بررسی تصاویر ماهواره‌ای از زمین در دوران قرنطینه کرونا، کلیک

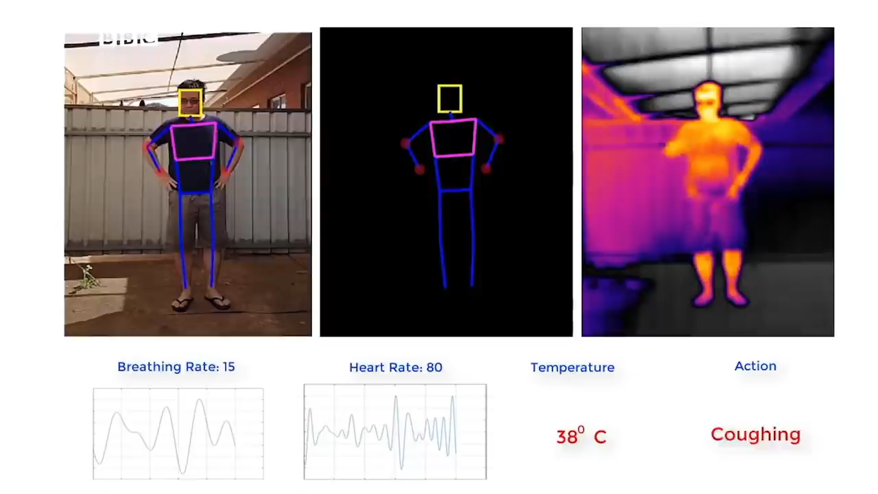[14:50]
تشکیص میدادن کی صرفه میکنه و دمای بدنش چقدره.
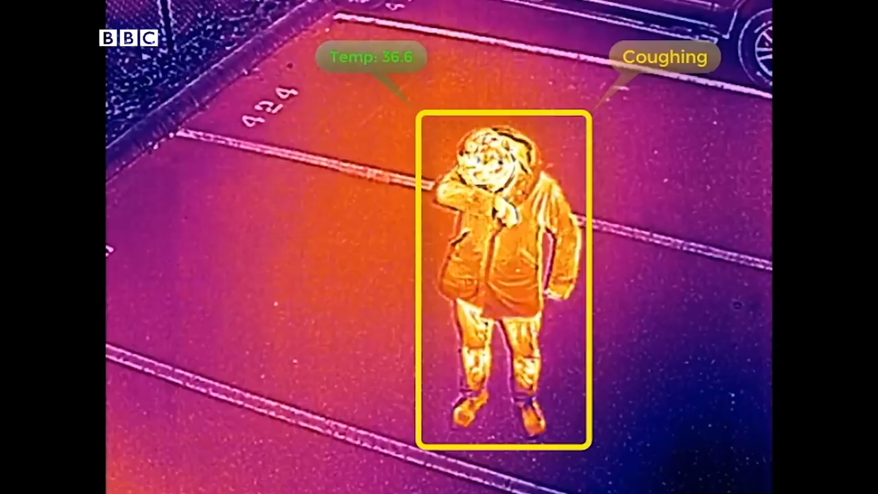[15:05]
مثلا این که شخص کرونا داره یا ایبولا. پس به نظر میرسی که باید به این منظر عادت کنیم.
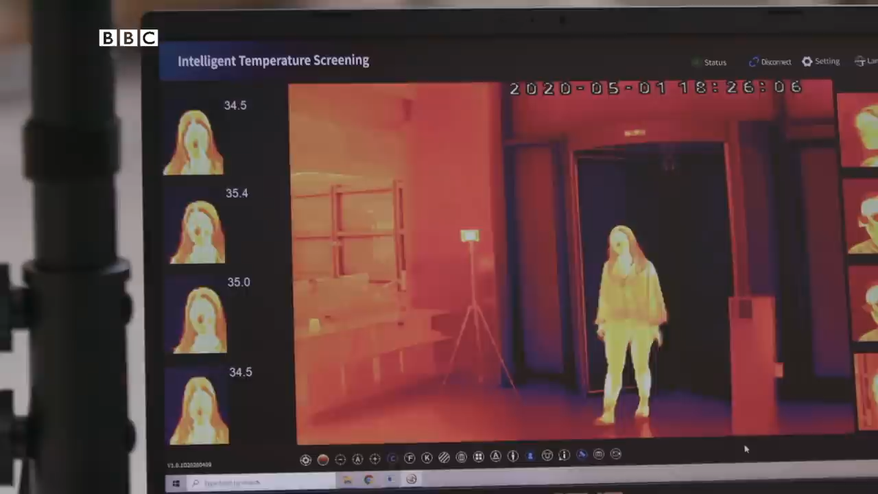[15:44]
ودافون داره یک دوربین حرارتی ارزه میکنه که دمای بدن هشت نفر رو همزمان اندازه میگیره و میگن دقتش سه دامه سانتیگراده.
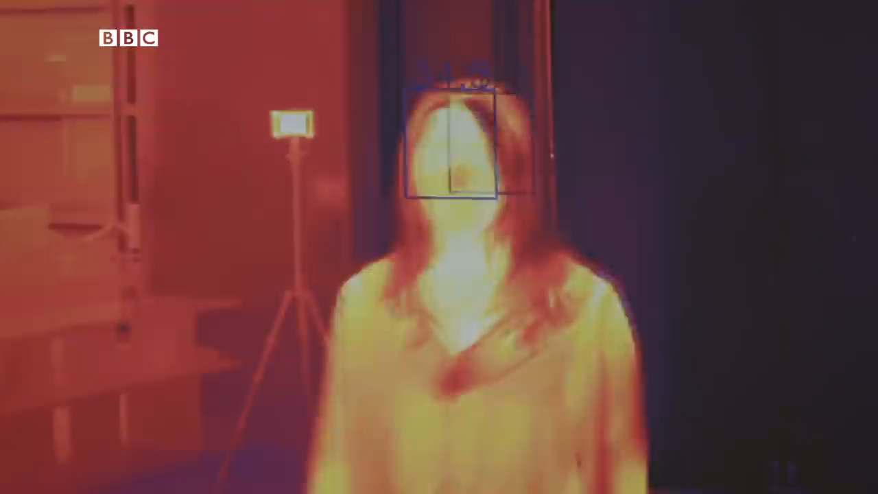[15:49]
اما سوال اینی که اندازه گرفتن دمای بدن مردم چقدر میتونه جلوی گسترش ویروس رو بگیره؟